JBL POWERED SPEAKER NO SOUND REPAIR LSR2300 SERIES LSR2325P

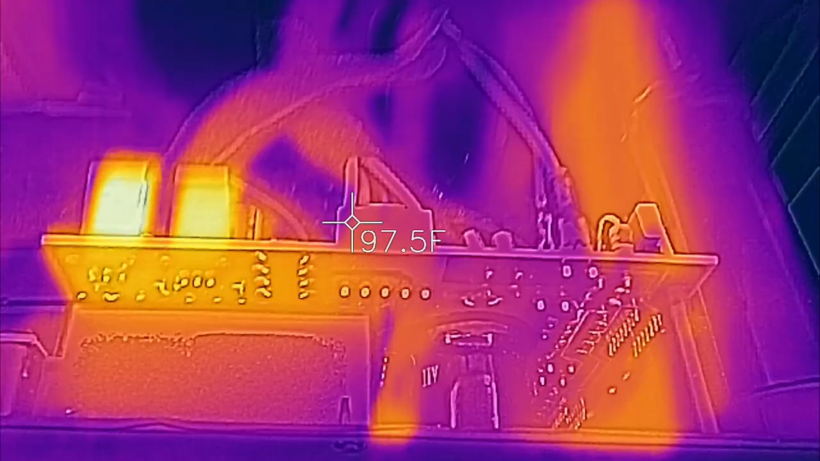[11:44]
On screen: spot 97.5°F
Okay, so I've got the infrared camera connected. But let's check the temperature of these regulators. The negative 15 volt regulator is 167 degrees.
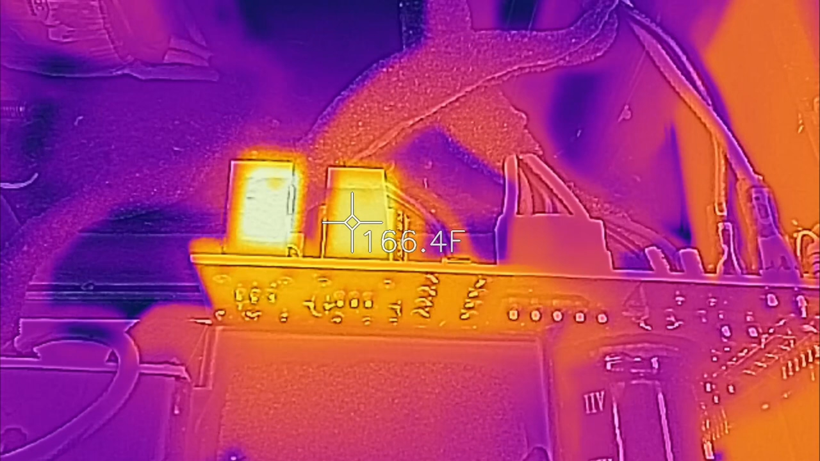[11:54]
On screen: spot 166.4°F
The positive 15 is 183 degrees. Now the absolute maximum limit on these regulators is 125 degrees Celsius.
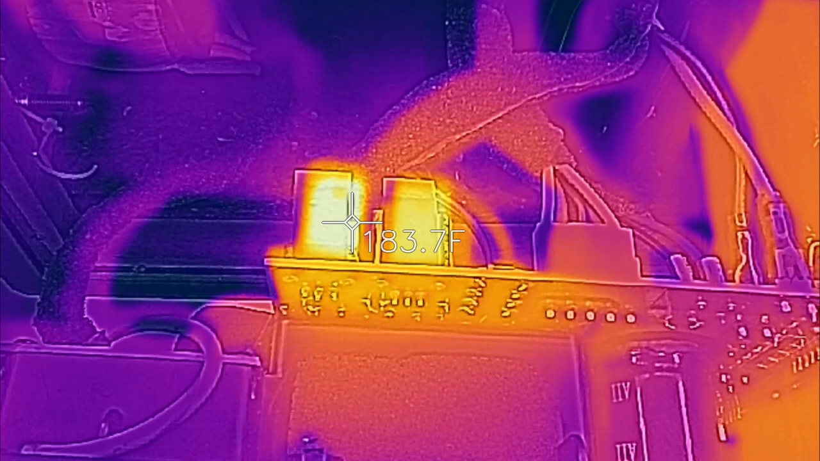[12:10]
On screen: spot 183.7°F
And that's 257 degrees Fahrenheit. So I'm running in the 180 range. And I have a piece of black tape attached to the back of each regulator. Because black tape is typically around 0.95 emissivity.
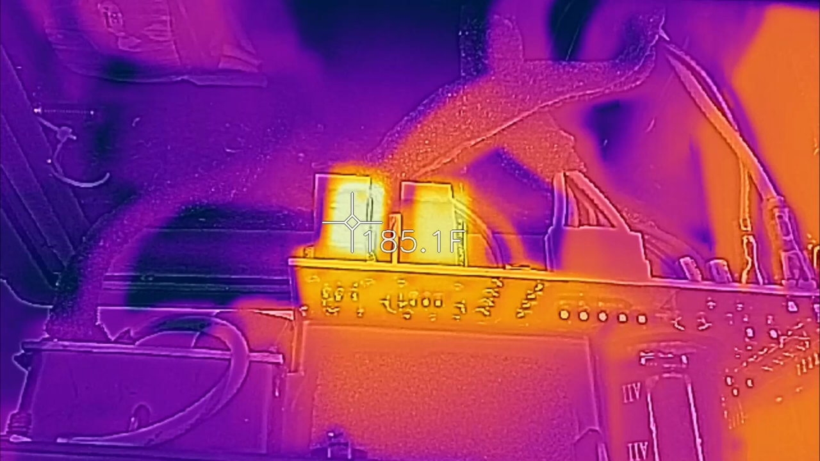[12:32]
On screen: spot 185.1°F
And that's what the camera is set to read. So this has been up and running about 10 or 15 minutes now. And we're seeing about 185 degrees.
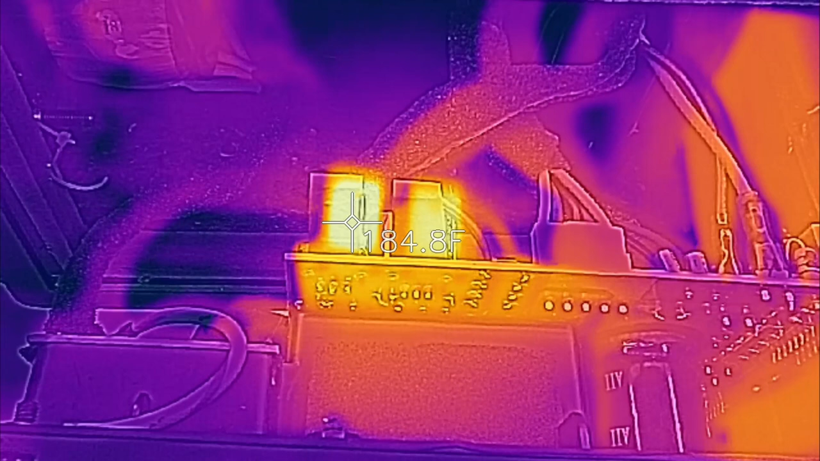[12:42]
On screen: spot 184.8°F
And 170 degrees. So that's well within the limits. I don't know why they didn't add a heat sink to this.
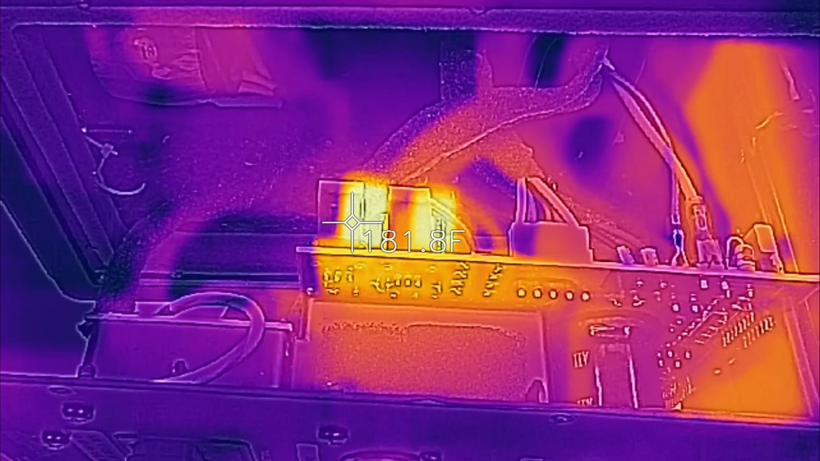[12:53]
On screen: spot 181.8°F
I really think they should have. So like I said, I have a piece of black tape on the back of each regulator. And if I take the tape off, you'll see the temperature drastically changes. Now it's only reading 106. But I want to read down here where the high emissivity is. 178. Now this one's a plastic back, so it really shouldn't change much.
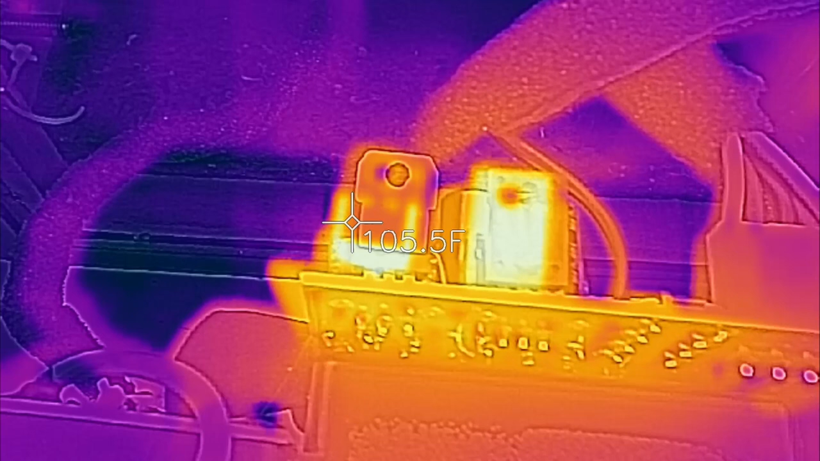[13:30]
On screen: spot 105.5°F
Yeah, 170. It's about the same. So if you're going to use your infrared camera to measure temperatures, make sure that you have the correct emissivity setting.
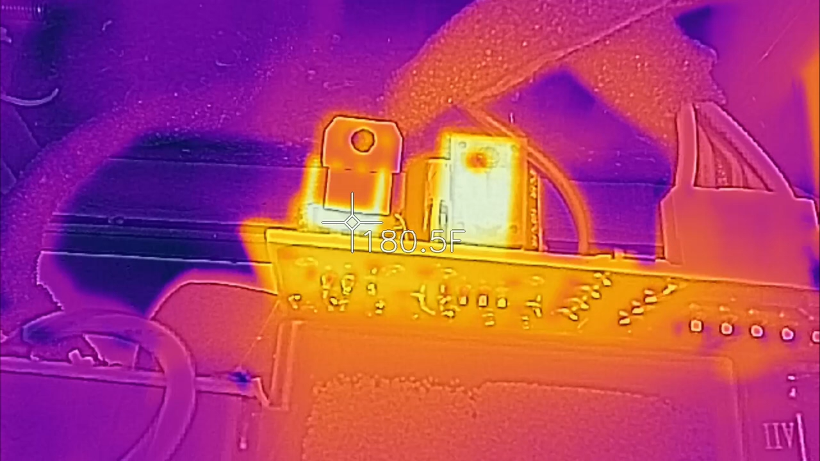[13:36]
On screen: spot 180.5°F
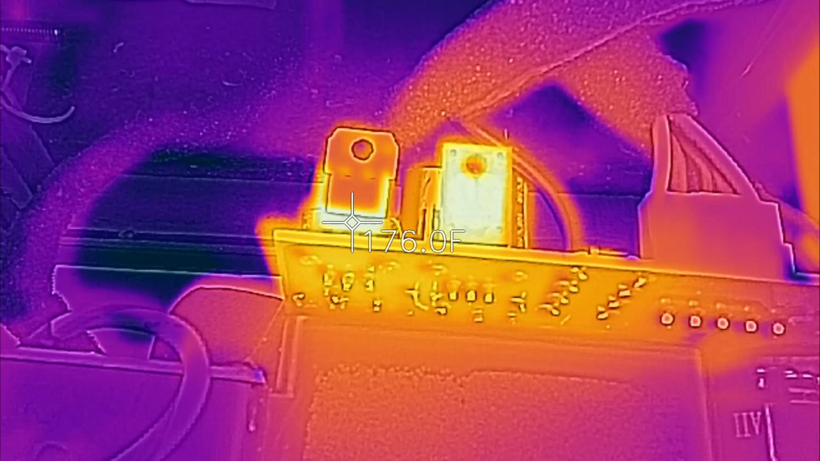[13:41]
On screen: spot 176.0°F
So like I said, a piece of black tape is typically about a 0.95. So let's just go ahead and put that back on real quick. And you can watch the temperature change.
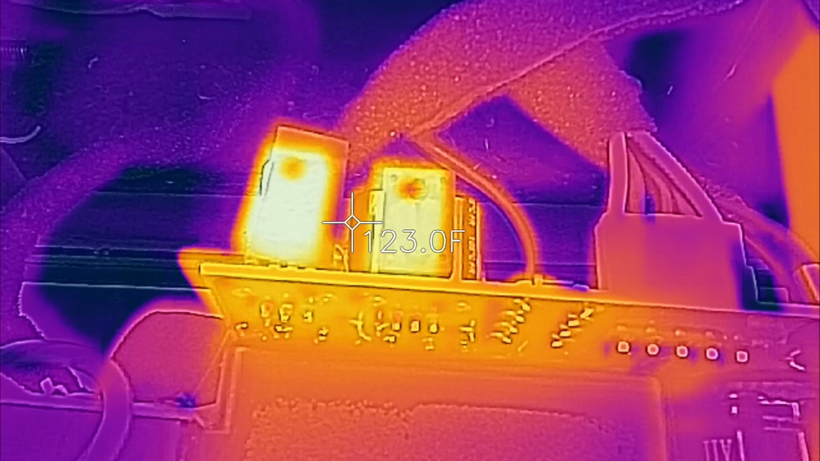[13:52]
On screen: spot 123.0°F
Look at that. There we are, 185.
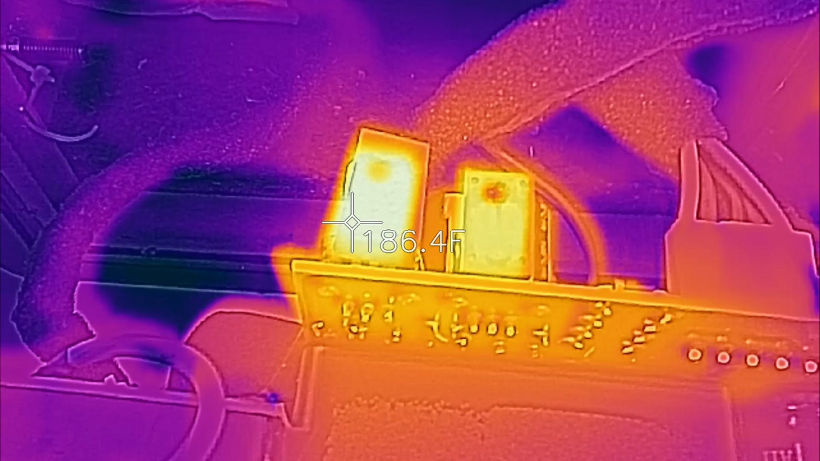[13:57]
On screen: spot 186.4°F
But just as soon as I take that off,
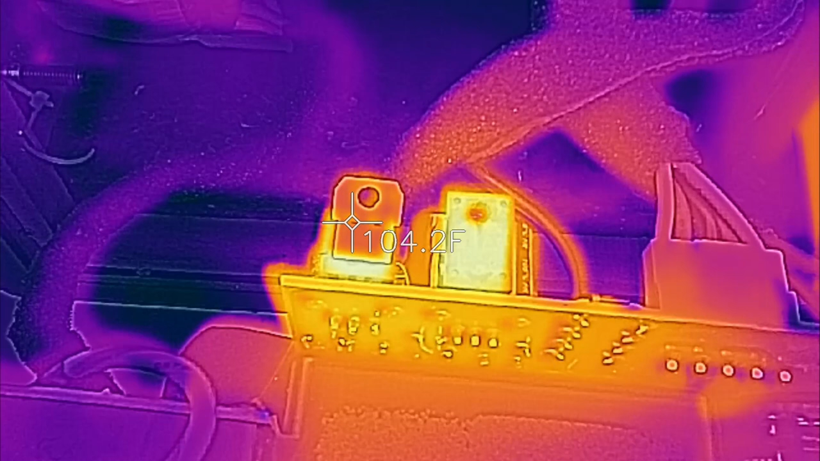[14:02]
On screen: spot 104.2°F
the metal does not emit heat as much as the tape does. So the camera can't see it.